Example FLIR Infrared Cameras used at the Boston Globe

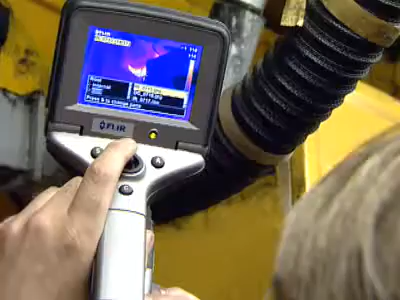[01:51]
We shut the press down, I got our electricians to go down, and they found the fresh air supply knocked off the motor. So the motor wasn't being cooled properly.